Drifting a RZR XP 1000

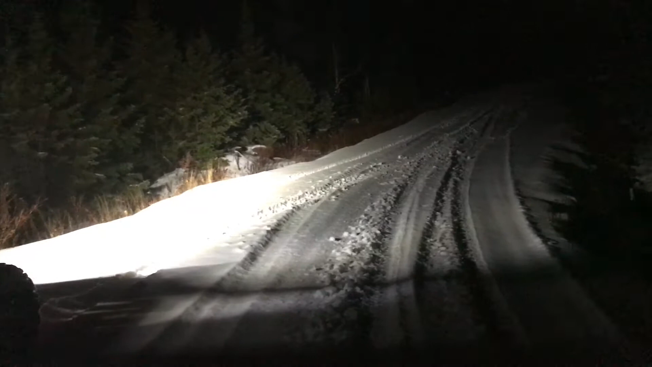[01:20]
It's November 20th, 8 p.m. in the evening, and we decided to take the Razor XP 1000 out for a ride, the back trails of Clarenville. Looks like we have about 10 centimeters of snow down. Lots of good powder. No trouble to get a ride in on the snowmobile. Yeah, it's a lot of fun, actually. A little bit of drizzle tonight, but, yeah.